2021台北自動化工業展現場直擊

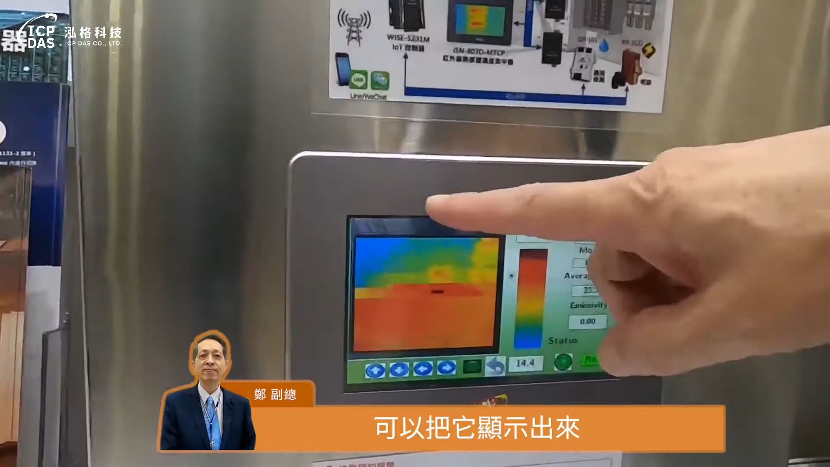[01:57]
把它顯示出來這是一個舉見識的不是單點而已